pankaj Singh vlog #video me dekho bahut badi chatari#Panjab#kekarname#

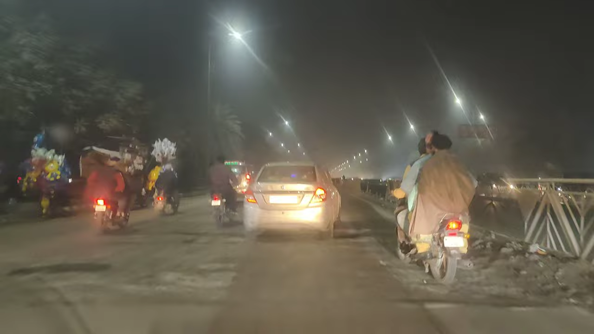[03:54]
आपको के अंदर कर देख सकते हैं देख सकते हैं देख अगर कैसा क्या भी हुआ है कमेंट जरूर करना इस पर